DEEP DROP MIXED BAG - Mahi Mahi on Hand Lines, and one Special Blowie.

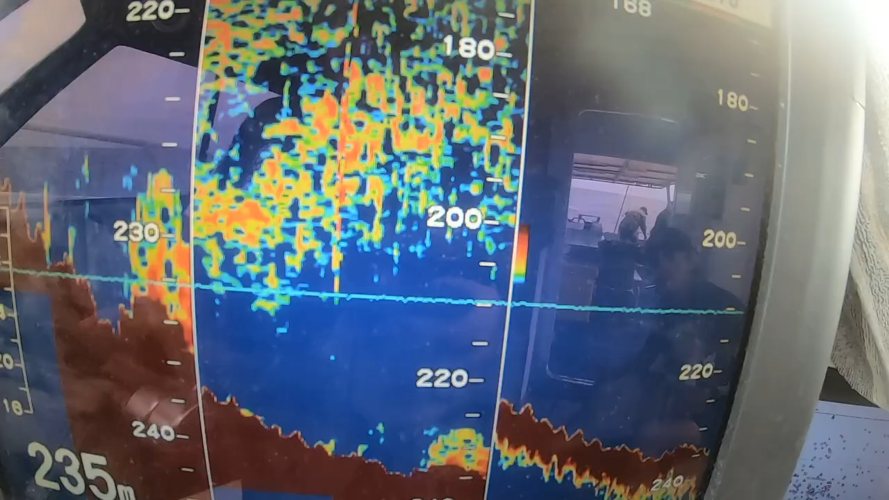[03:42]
On screen: depth 235 m
Alright, out to the next spot. Decided to go straight where I wanted to get to, out in the 230s, 240s, conditions were good.